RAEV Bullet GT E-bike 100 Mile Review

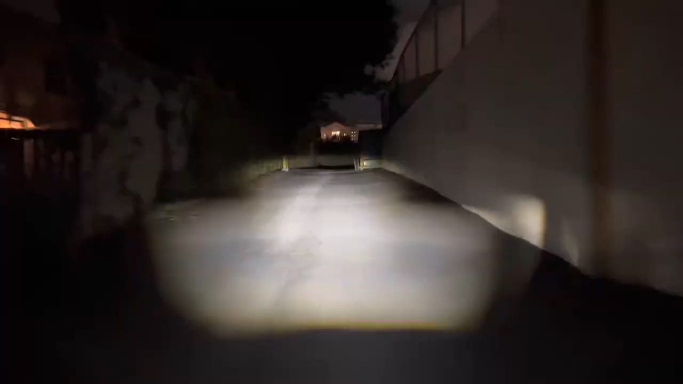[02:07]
In the dark, the taillight brake light works fine, and the headlight is really, really bright.
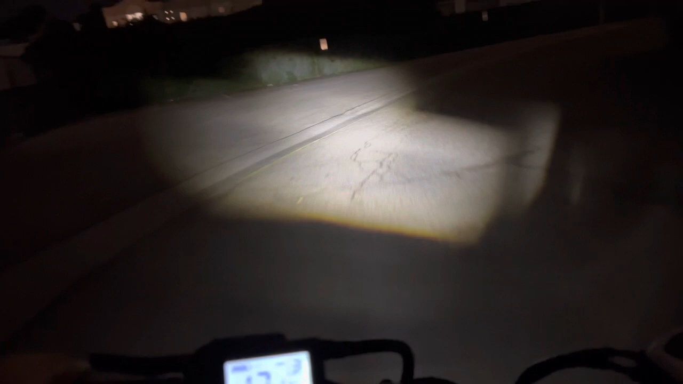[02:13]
So I'm very happy with the headlight. I feel safe riding it at night, and I can also see where I'm going. This is a totally dark alley, but you can see it's completely lit up by this headlight, which I believe is brighter than a lot of the ones you get on a lot of other e-bikes.
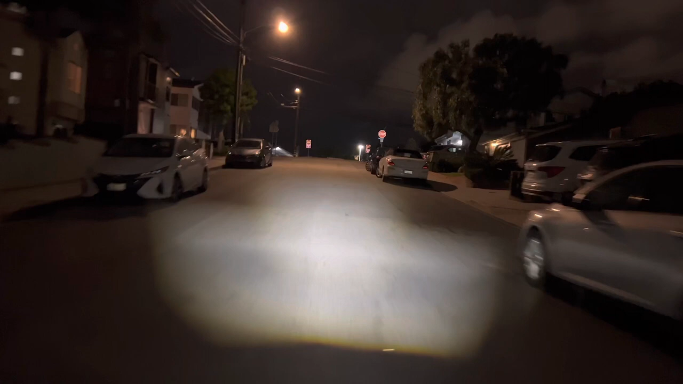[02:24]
And this is what it looks like to go 27 miles an hour next to the train tracks across rocks and dirt and pieces of plywood and all kinds of garbage.